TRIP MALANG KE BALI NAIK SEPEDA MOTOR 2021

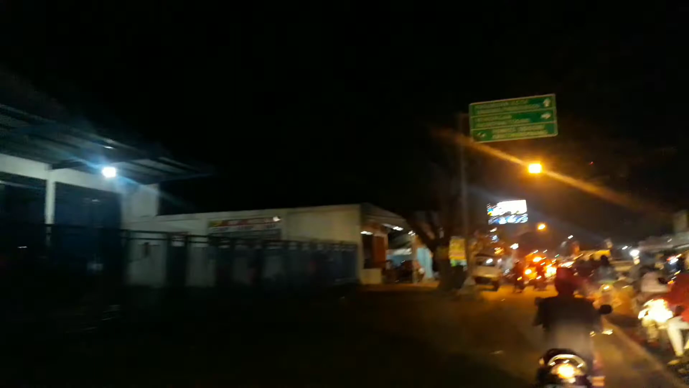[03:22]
Nah, sekarang kita sudah sampai di Pasuruan, Jawa Timur.
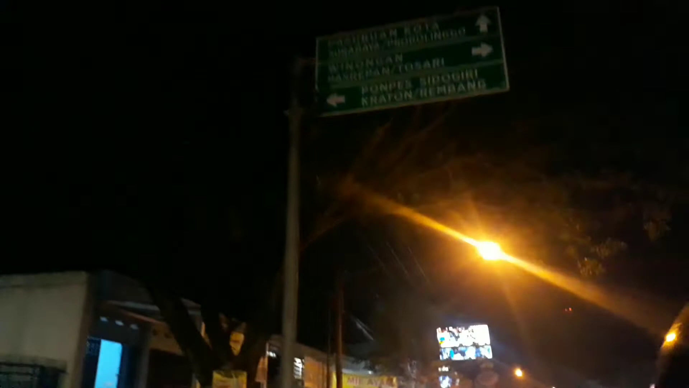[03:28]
Kita sudah malam hari.
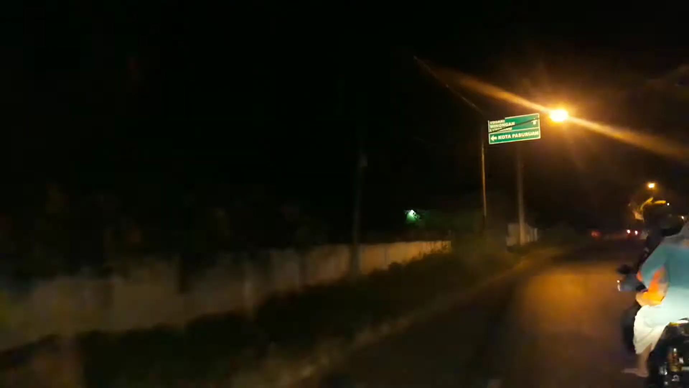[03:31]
Di sini sekitar pukul 6:30 malam.
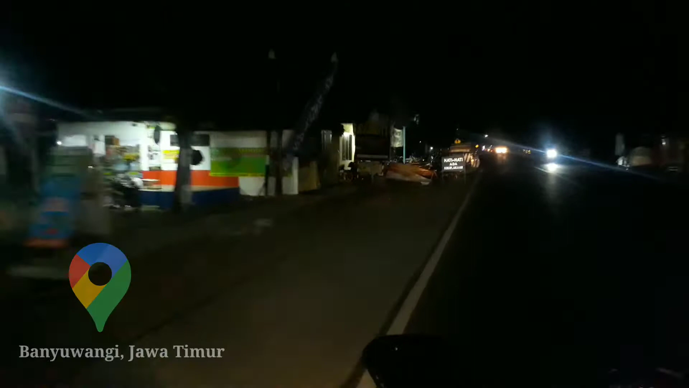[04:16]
Nah, di sebelah kiri ada Python.